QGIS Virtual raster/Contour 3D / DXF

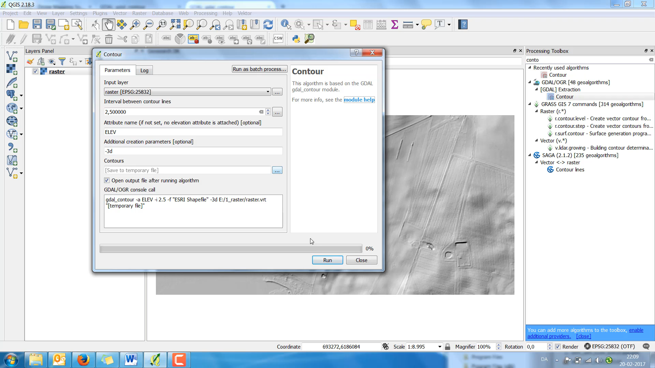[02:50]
So just temporary and click run. Now I'm going to save as a dxf file. Before I do that I open the attribute table. And you can see the elevation in the 2d. But I'm going to save this as a dxf file.
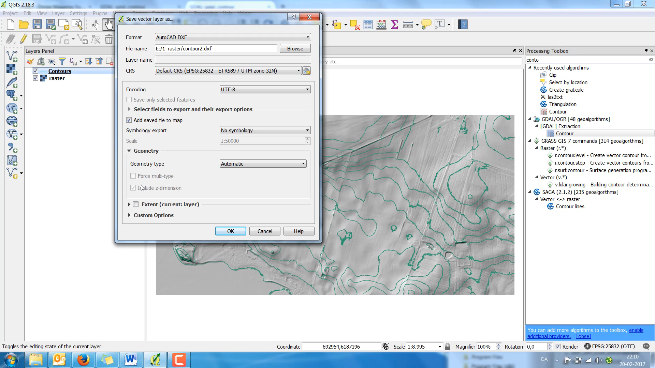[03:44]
Which will give the 3d dimension. Which can be used in CAD systems. And now I've got a dxx file.
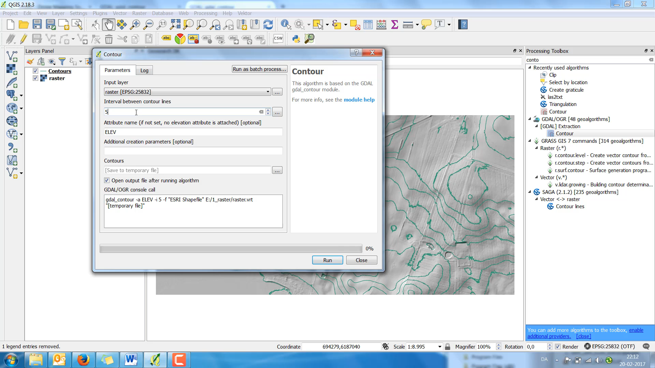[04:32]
If I just use the contour function. Now I change it to 5 meter. And I just keep this elevation. I don't put any additional parameters. And click run.
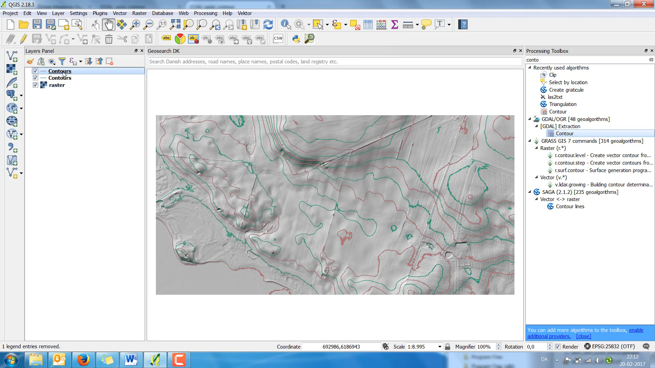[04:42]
Trying to save as. As you can see the difference. There will be no set dimension in this file.